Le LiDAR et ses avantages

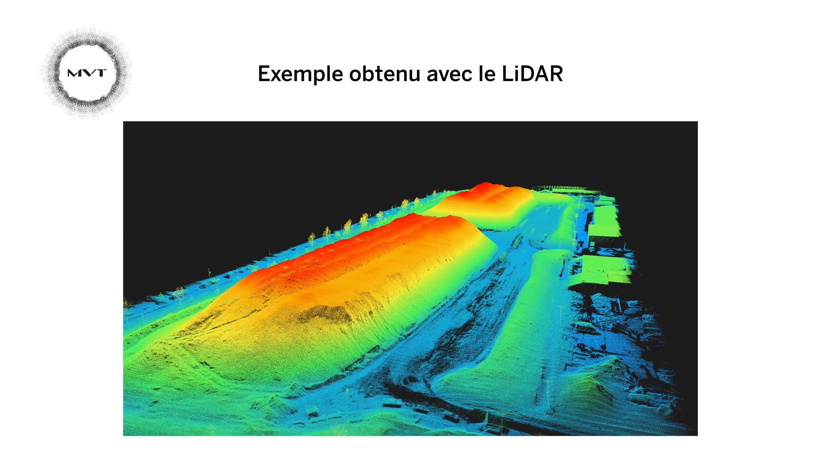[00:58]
la détection et la quantification des changements dans les suivis environnementaux, ainsi que pour les analyses de déformation de structures anthropiques.
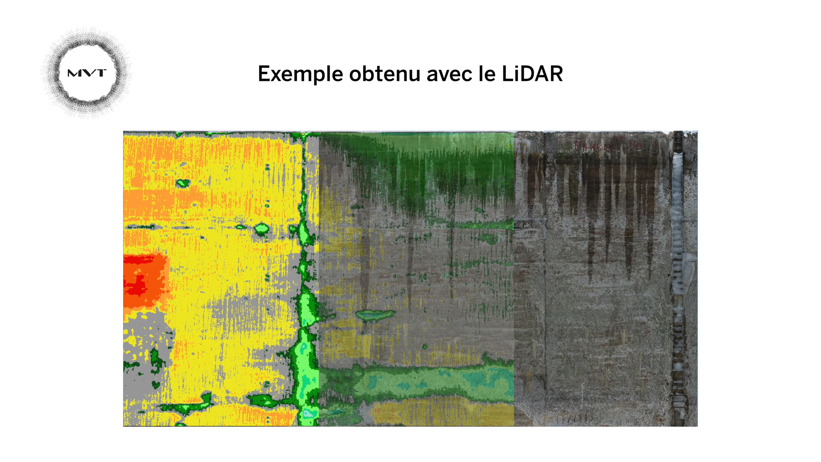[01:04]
Le LIDAR par drone permet de couvrir rapidement de grandes superficies, tout en offrant une bonne précision et une densité élevée des mesures topographiques.